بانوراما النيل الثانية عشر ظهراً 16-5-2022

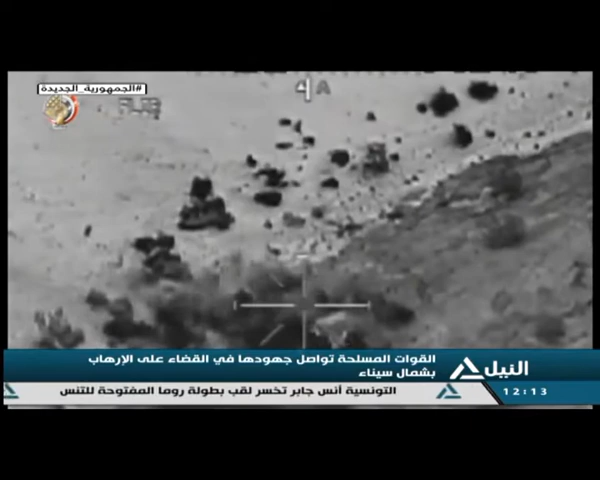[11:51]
وعدد من الاوكار بشمال سيناء تستخدمها العناصر الارهابية في تنفيذ مخططاتها